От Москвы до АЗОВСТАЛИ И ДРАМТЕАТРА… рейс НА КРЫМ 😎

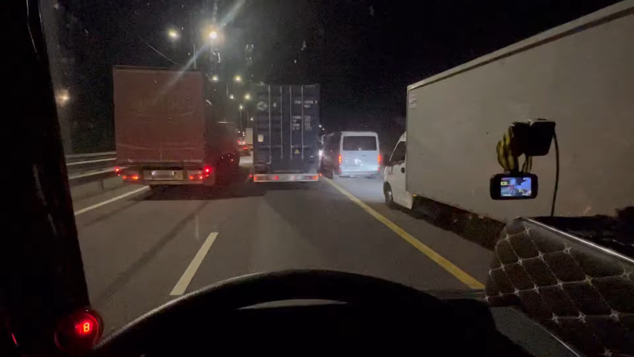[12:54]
С Украинскими Номерами Машина Едет Ну Мы же На Мариуполь Едем В прошлый раз При Выкладывание Видео Там Пакеты Там Всякое Предлагали Так вот Украинский Номер Не знаю Регион ВТ ВК Цифры Не буду Диктовать
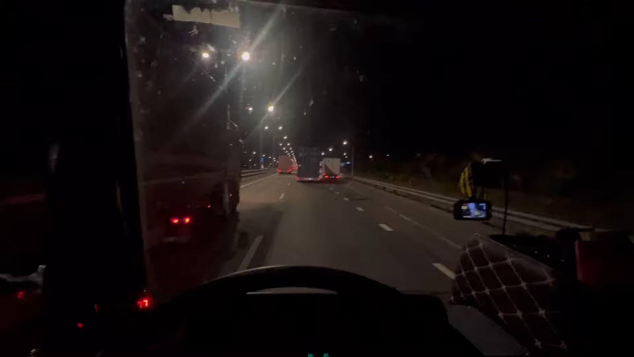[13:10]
Никто Его Не трогает Едет Все Спокойно В Пробки Здесь Пробка Сейчас Большая Спать На ночолек И Все Нормальное Так что Делайте Вывод Господа Пробка На 10 Км Наверное Сейчас Спать Лягут Ну Шо Ребятки Новый День